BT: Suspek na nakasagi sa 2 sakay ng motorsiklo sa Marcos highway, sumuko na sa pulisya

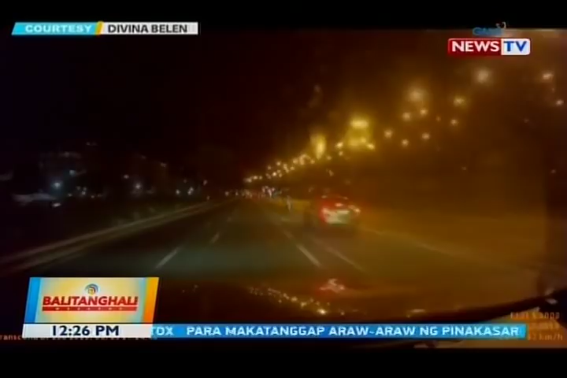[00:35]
Ang kotse, biglang pumreno sa likod ng motosiklo ni Belen.
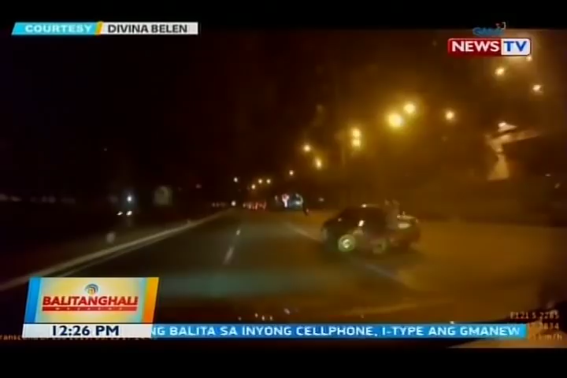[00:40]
Lumusot sa kanan ang kotse hanggang sa tamaan ang motor. Ang rider at angkas, bumagsak at nagpagulong-gulong sa Marcos Highway sa Antipolo nitong Martes ng madaling araw.